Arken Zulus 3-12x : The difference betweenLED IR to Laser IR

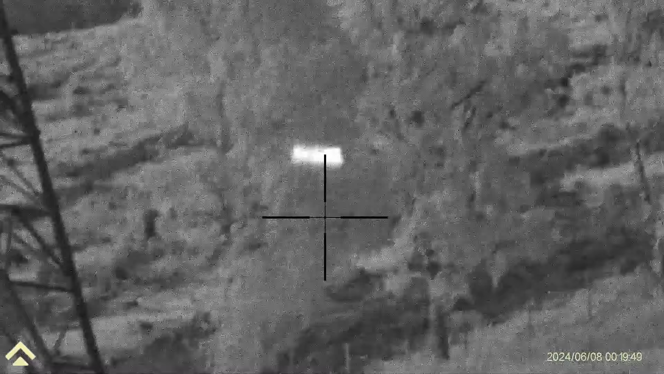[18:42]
There. We work our way over here.
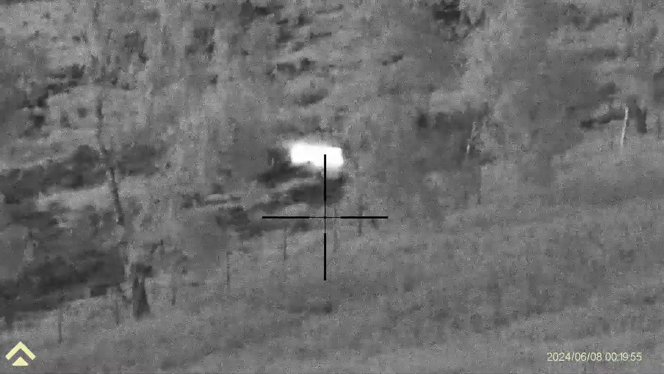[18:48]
And again, as you see, you get good clarity.
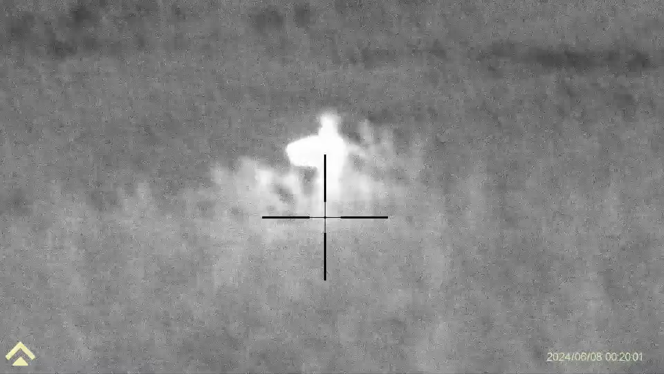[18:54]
That's just for the 5 times.
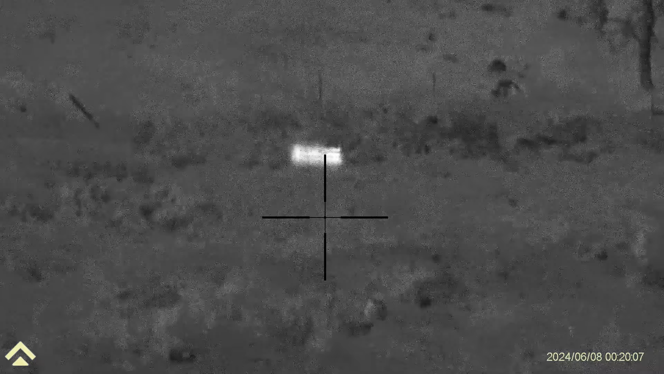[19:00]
Now, again, we'll come back.
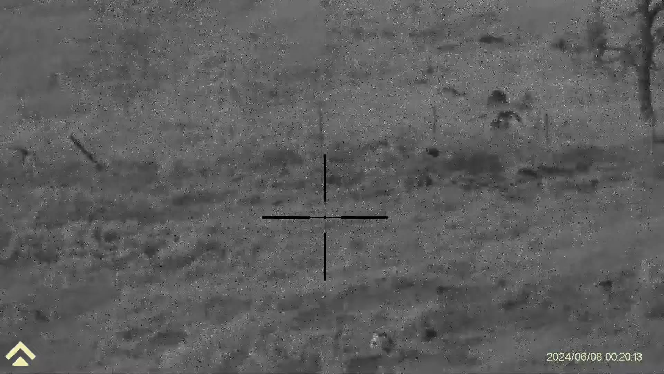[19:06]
And that's us up to our 220 yards. That's where my steel plate usually is, on against that post. Let's put the IR on. So there's our IR. Just focus slightly.
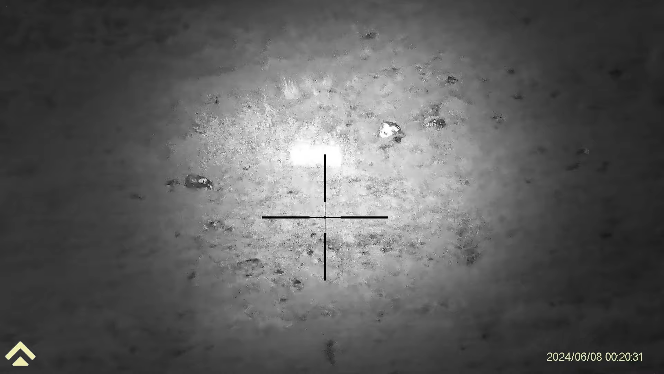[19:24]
As you can see, at 5 times, we are getting a lot of clarity.
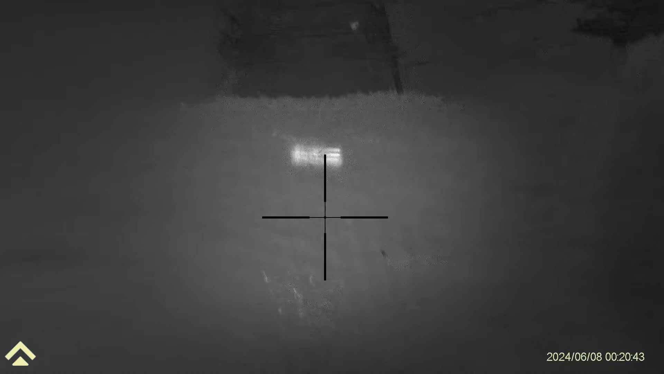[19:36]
And we come up, and right back up, we're going up, keep going up, David.
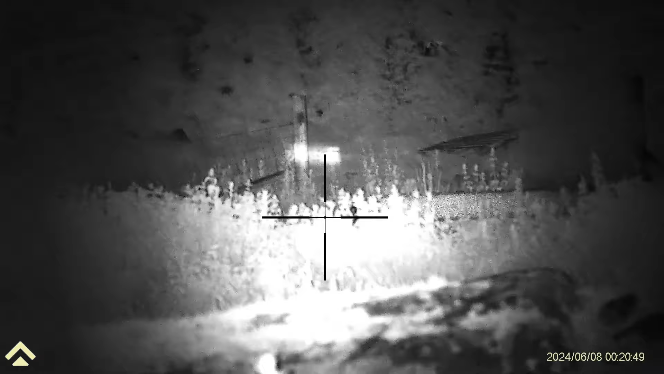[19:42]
There's our IR at our lowest settings, but bear in mind, this is the 5 to 20 IR. And there is our clarity at 121 yards.
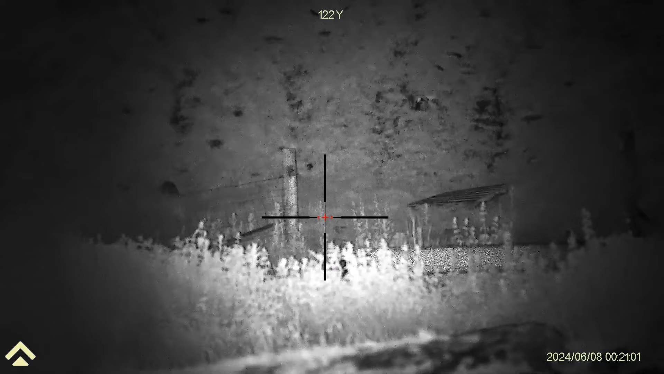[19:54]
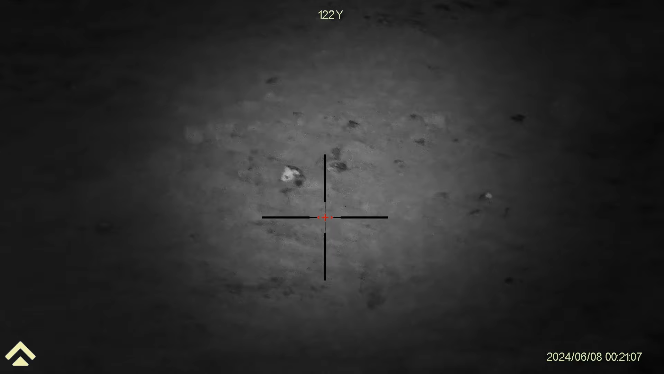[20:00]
That's, if I do that, obviously, take off the IR, let's boost up the IR a little. That's 2 times, 3 times,
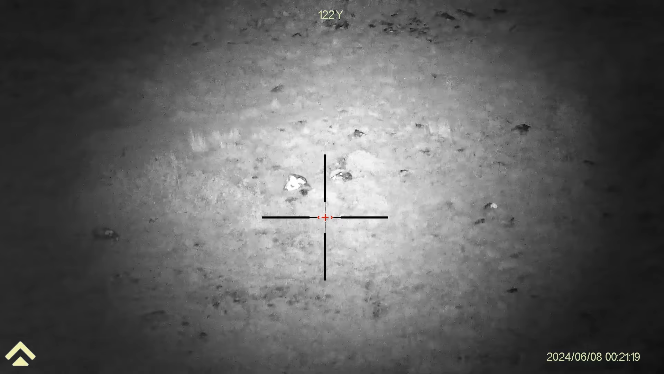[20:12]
4 times, 5 times, 6 times. That's just right. Let's put the and we take it off.
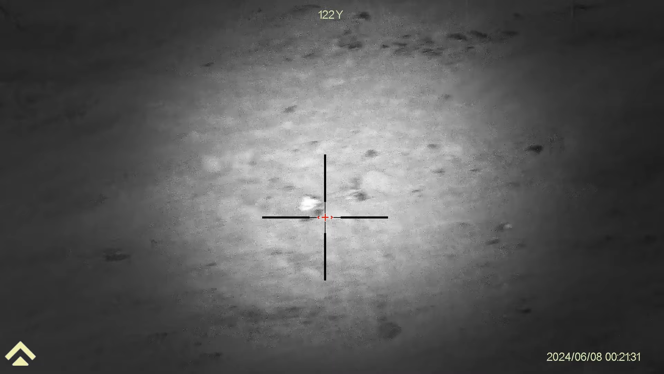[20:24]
Put it back onto 1. Battery's at less than 20%, but again, what we're sitting at there.
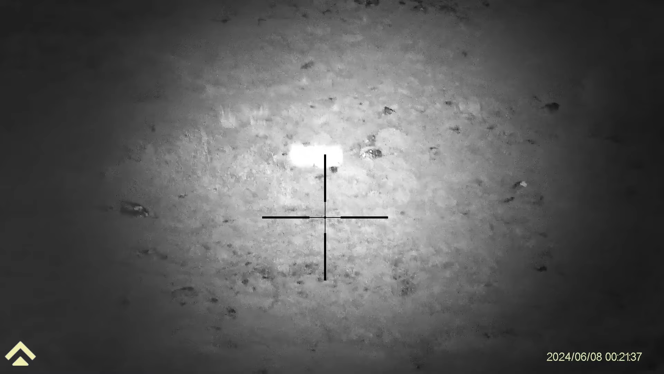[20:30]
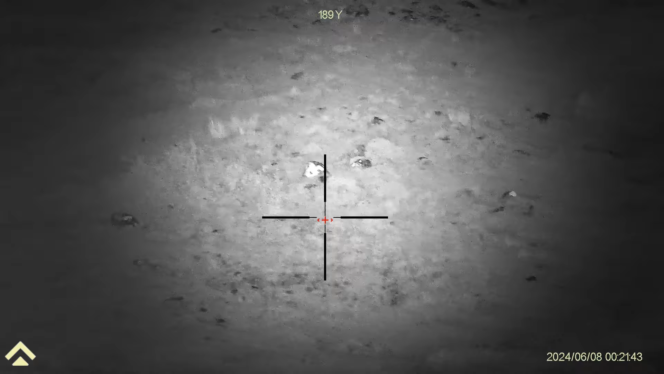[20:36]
2 times magnification at 190 yards.
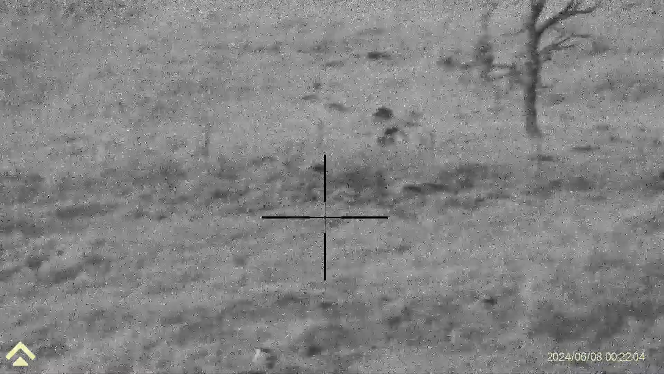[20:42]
You can't go wrong with that. But on a night like this, it's very bright.
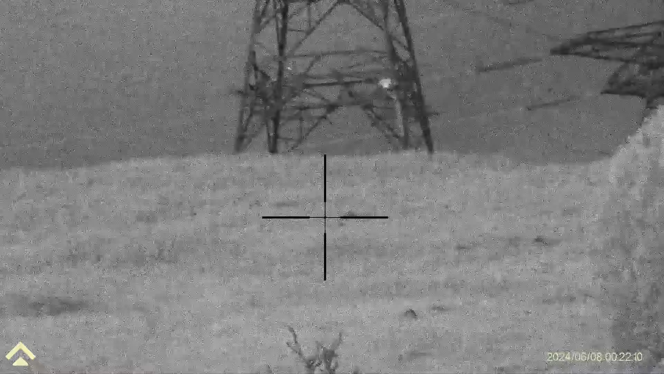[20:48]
I wouldn't be using the IR anyway. On this scope.
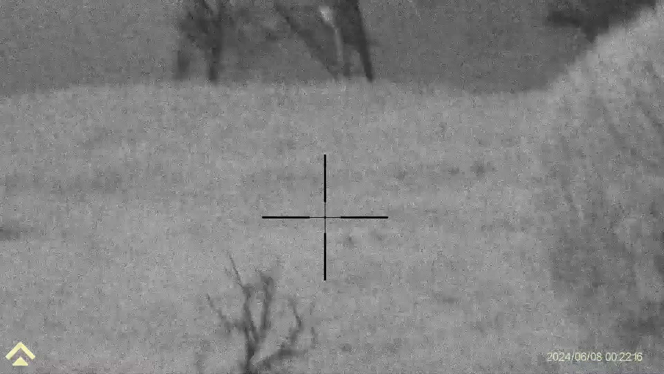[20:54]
God, I can see right out. Wow.